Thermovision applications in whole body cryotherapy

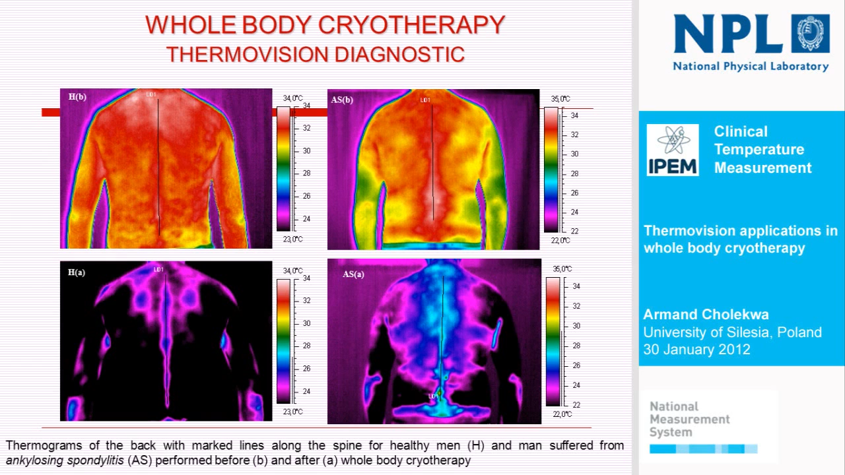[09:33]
the areas characterized with higher temperature are connected with different spine regions in opposite to healthy and even to healthy one patient that I show you at the first thermograms in this presentation. These are also some differences for sciatica and spondyloarthrosis. So, the first, our conclusions were that maybe, in our opinion,
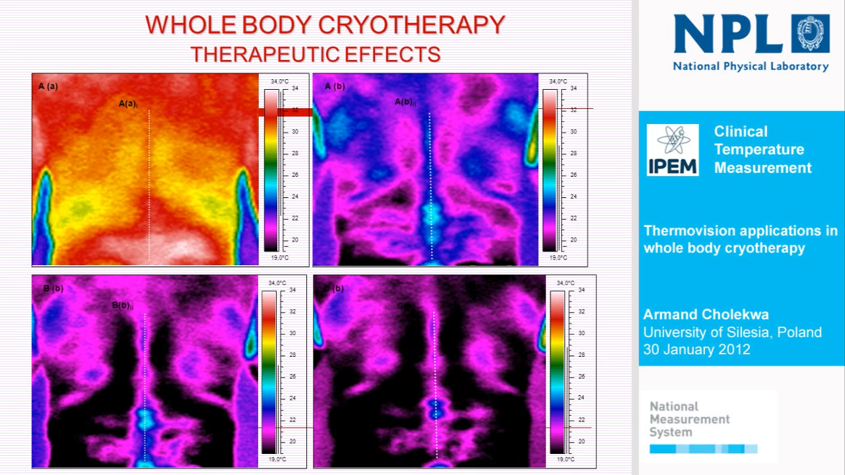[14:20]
On screen: scale top 34.0°C, scale bottom 19.0°C
So, it looks like inflammatory state or diseases remains till the end of therapy. So, maybe this kind of therapy doesn't treat it totally. It is better seen on the temperature plots,